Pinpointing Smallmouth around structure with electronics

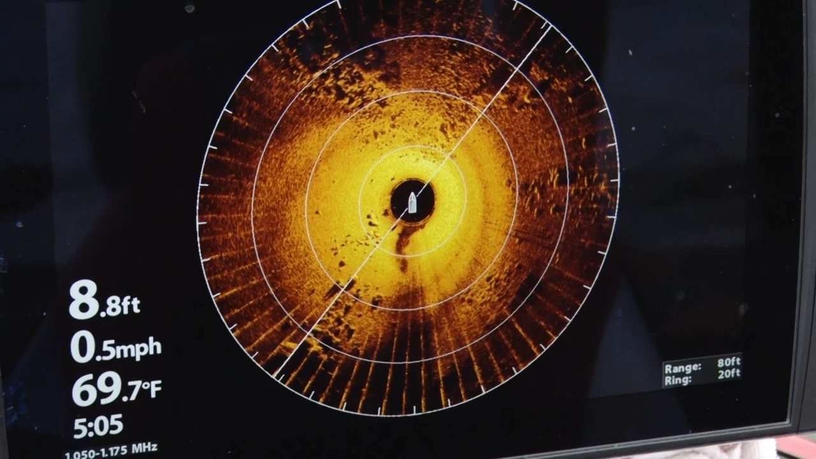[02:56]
On screen: depth 8.8 ft, water 69.7°F, speed 0.5 mph
But the first fifty yards as we were just talking about the technology was basically flat rock. You can see that on the Mega. As soon as we get into this gravel area.